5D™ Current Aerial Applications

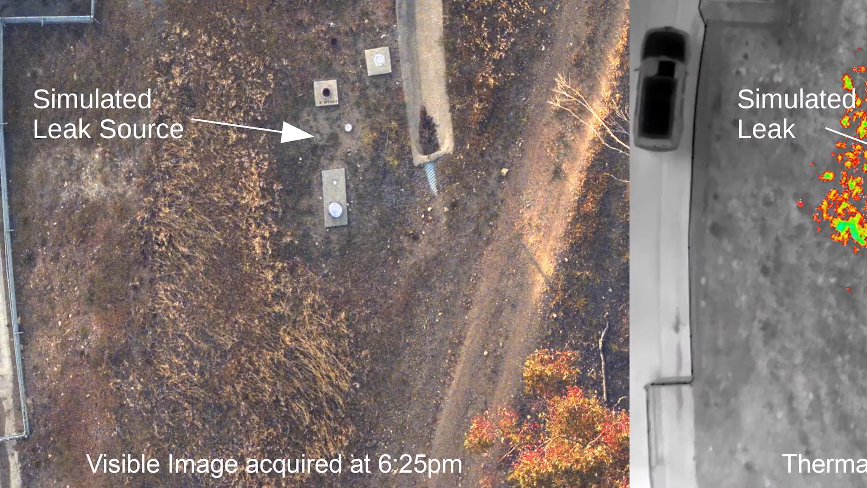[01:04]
the temperature difference that the leaking water would provide,
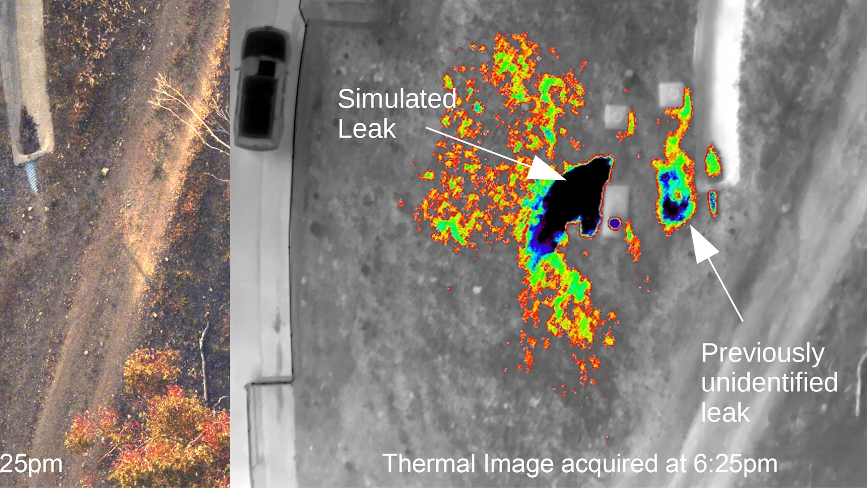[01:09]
allowing us later to then go on and scan whether it be a water pipe or a gas line and really detect any change in the ground using this new multi-sensor package.